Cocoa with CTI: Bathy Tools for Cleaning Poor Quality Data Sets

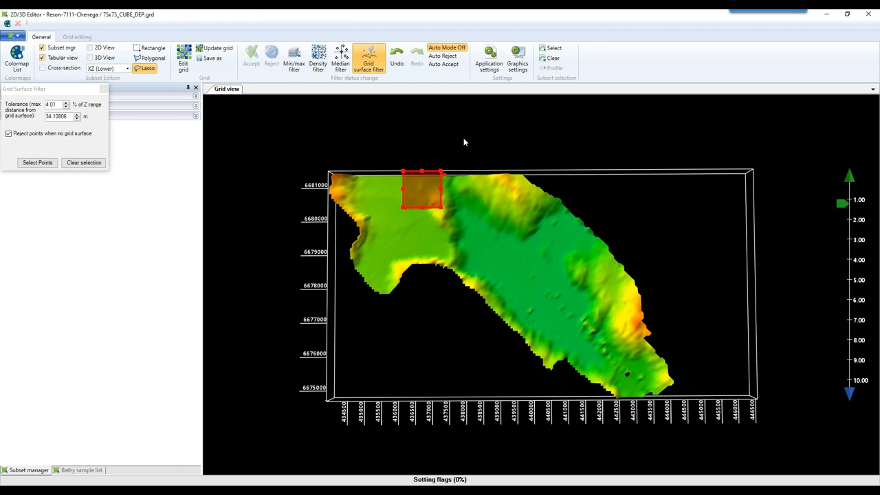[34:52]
So now I'm happy with this section and I can either move right using the same shift select key. You can also go up and down.
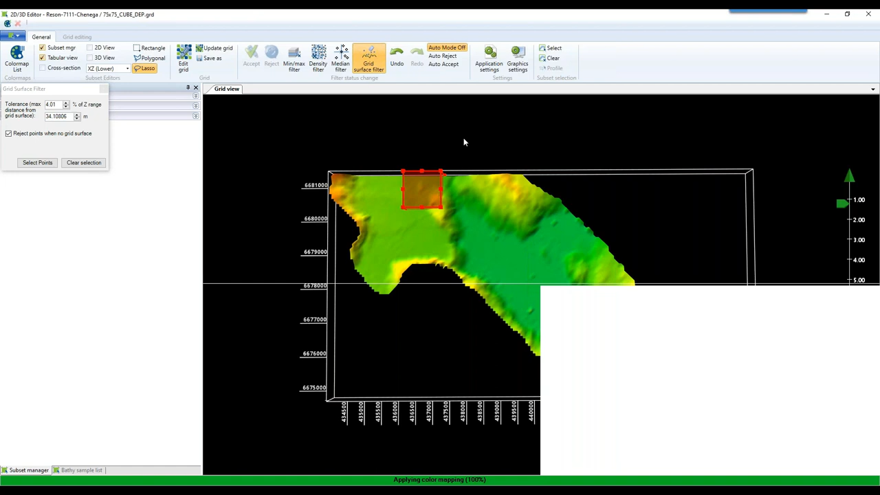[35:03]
As you can tell, even with this very small section, my laptop here that I'm running this off of with GoToWebinar and a few of the other editors, it's struggling at some points in time to display this point cloud. So this really allows you if you don't have a high end machine to manually edit this without completely bogging down your system. Let's try the grid surface filter again, because we're going up on one of these higher elevation areas.
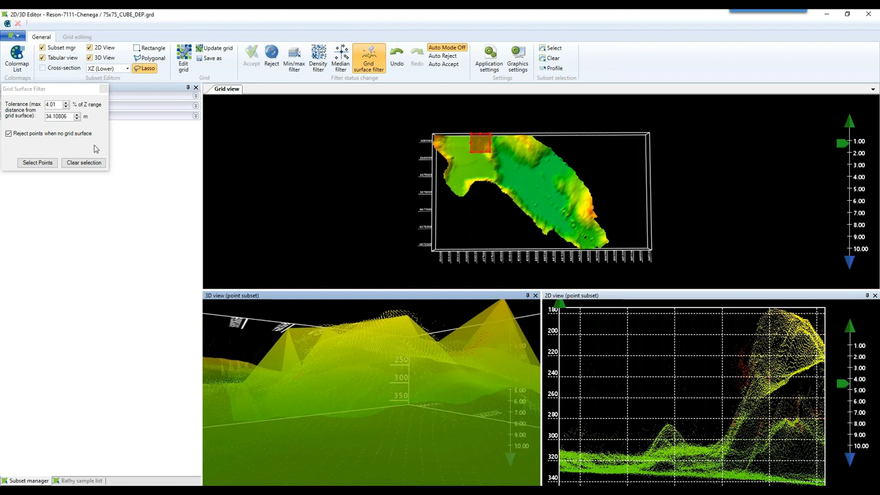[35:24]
And sorry, if you can hear it's a poor, it's raining cats and dogs here. Hopefully that's not coming through my mic. And let's reject these.
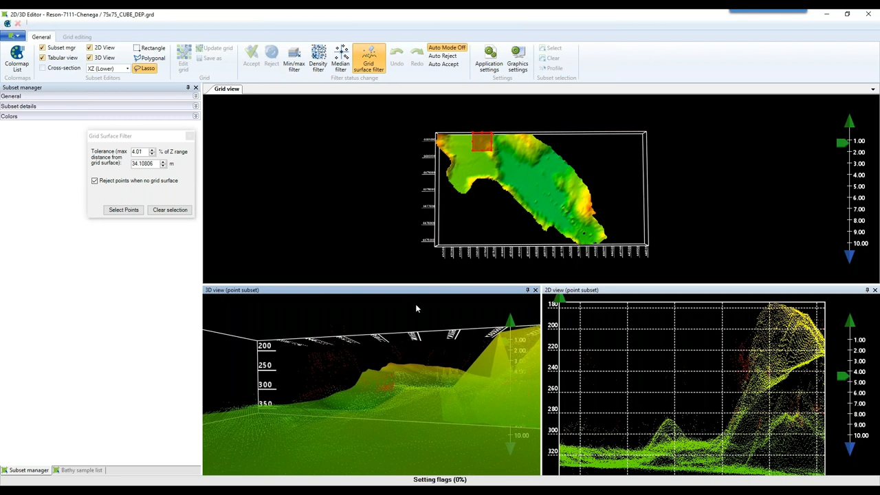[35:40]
So now that we have some of this editing done, I want to try to hit this main area here where I knew a lot of the noise was.
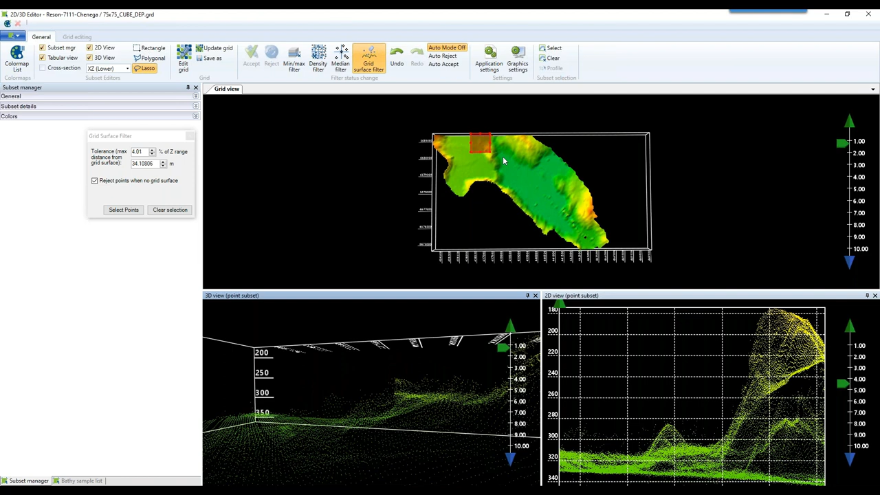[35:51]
So instead of using the shift arrow keys, I'm going to draw a new area. Let's hit this area right here, because I know I have a lot of noise in the water column here.
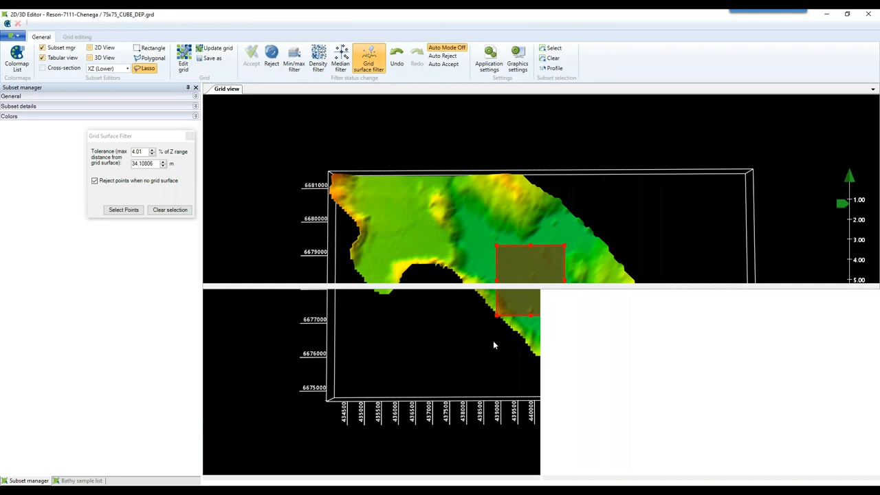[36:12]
Now, there's a lot going on here. So in this situation, it's much harder to tell
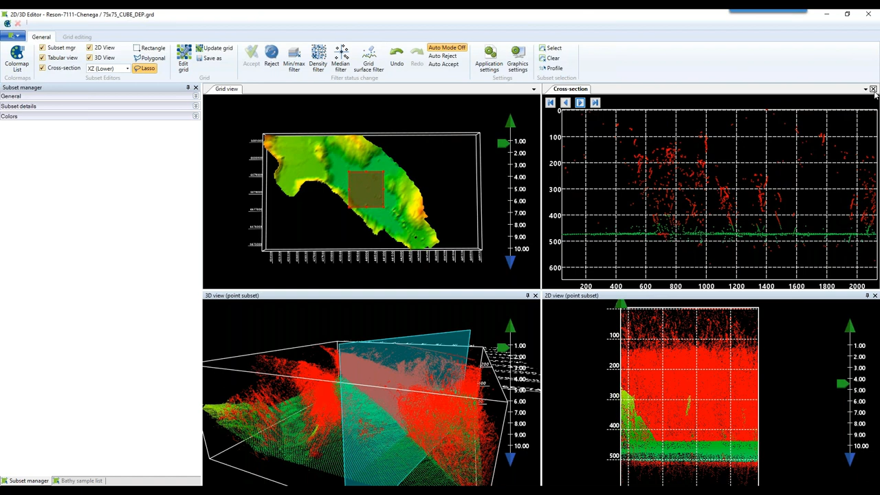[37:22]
And these arrow keys here will allow us to step through the data and keep track of the sea floor. And so last time when I tried to use the grid surface filter on this area here in the center, it didn't do too well because my grid was created with the noisy data and there were a lot of spikes and holes that I made.
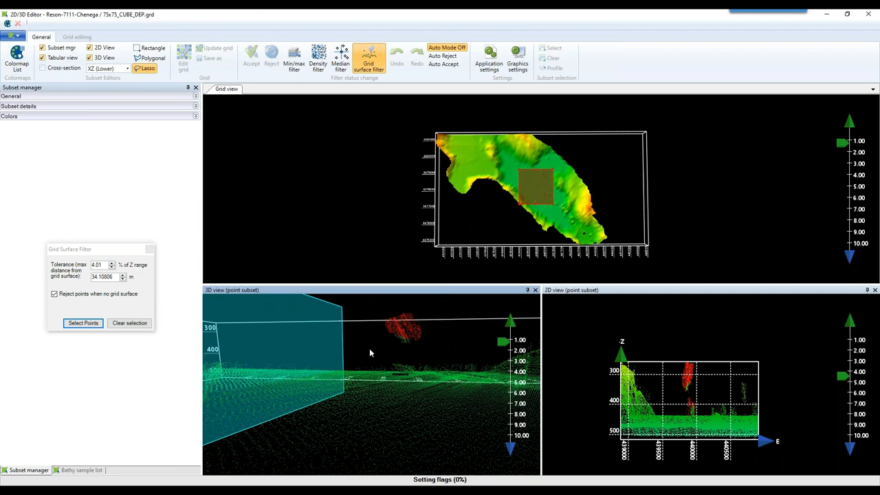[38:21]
And so now it's much easier to do manual editing in this without all of that noise. So I can come in and do some final touches to really clean up this data set. Let's clear that profile out. And let's, let's make sure we don't have anything left.
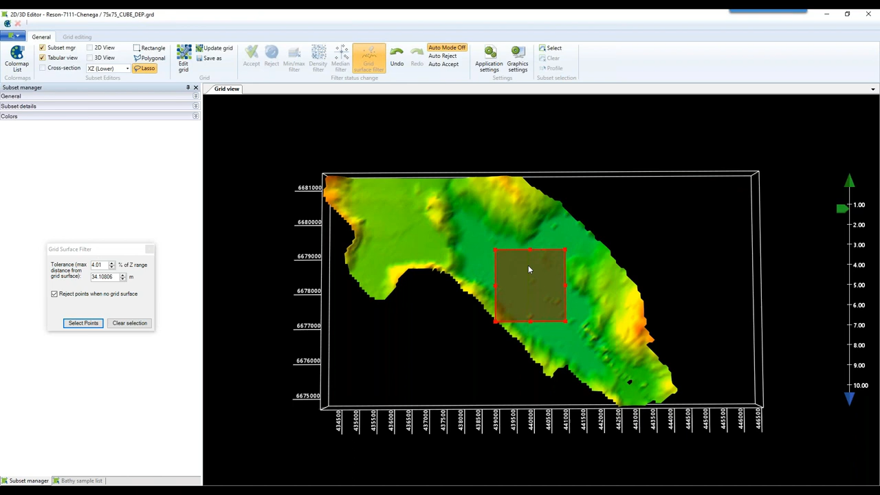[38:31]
I know there were some, some trouble areas over here.
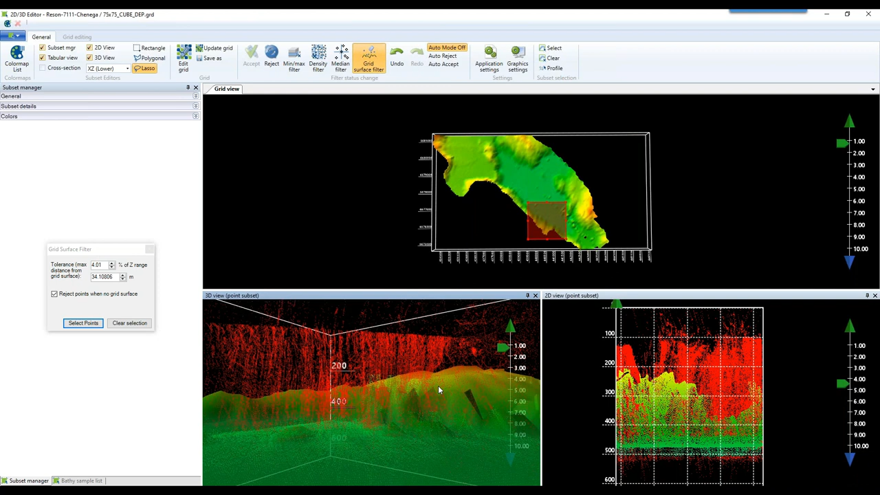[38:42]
If I'm happy with that, I can jump back out of here.
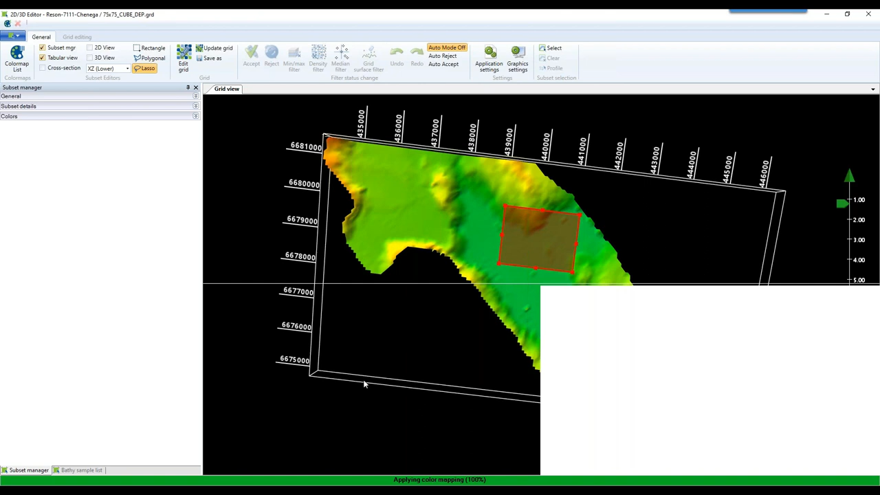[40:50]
And now using the grid surface filter again, I'm going to remove all of this noise.